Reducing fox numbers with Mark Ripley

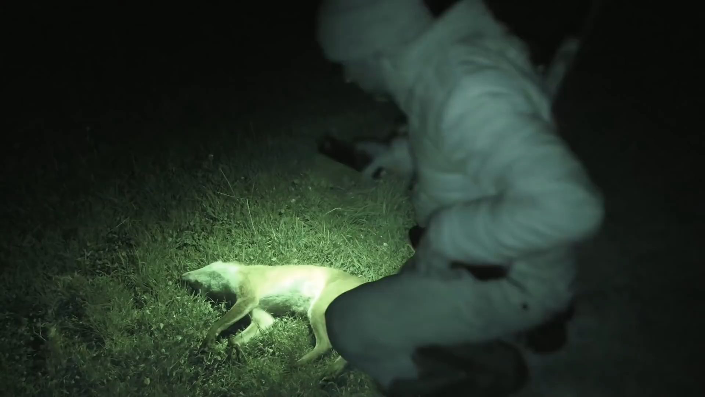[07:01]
All right good so that's a little vixen and it's hit her just there so it may be a fraction lower than what I was intending but nonetheless it dropped her so so great that's a good start have a look around see if we for another one
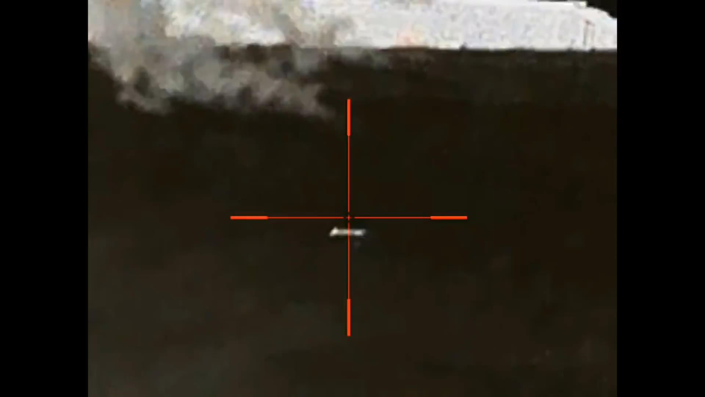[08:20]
you that fox there was he was doing about 150 meters and
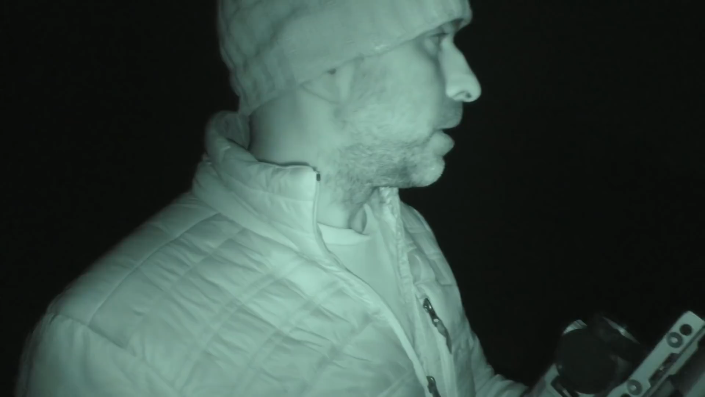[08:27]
he'd obviously got wind of me and was heading off down the
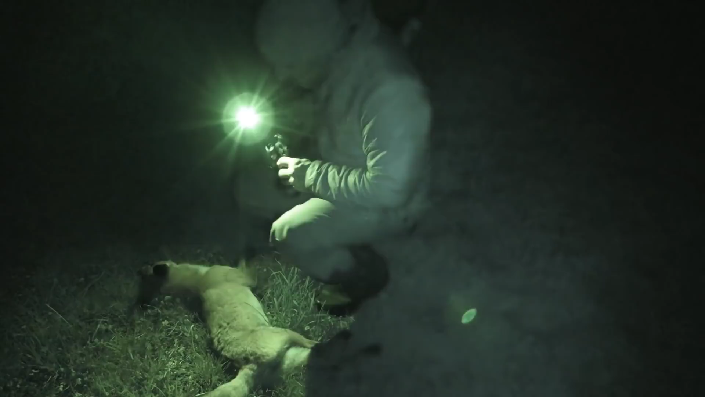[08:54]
there we go that is a little vixen
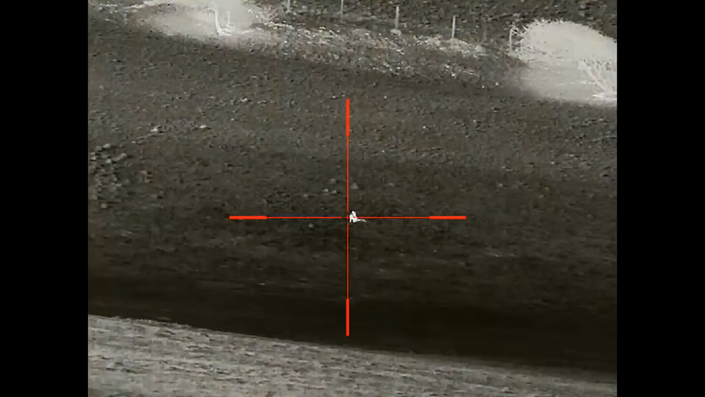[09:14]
so over the past month or so that I've been using the Rekoscope I've been very impressed with it and it's proved very effective on local fox population so I've no doubt
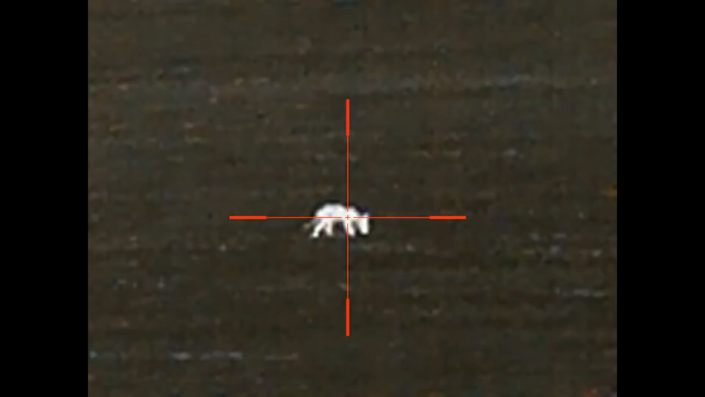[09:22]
that over the coming episodes using the new infraray TL35 tube scope I'm going to have a lot of success with this as well this is a very nice looking scope it's basically looks a lot like a day scope